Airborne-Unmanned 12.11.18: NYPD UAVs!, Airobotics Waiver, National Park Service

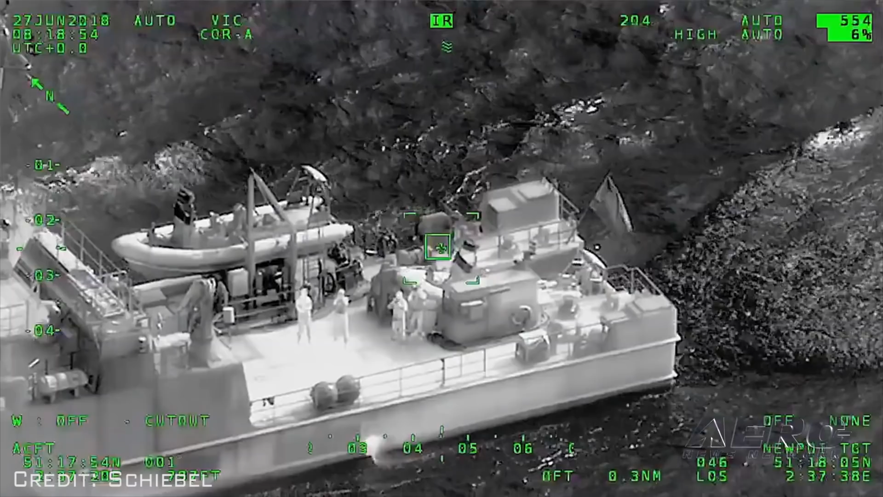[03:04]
The S100 UAV will be equipped with an L3 Westcam MX-10 electro-optical,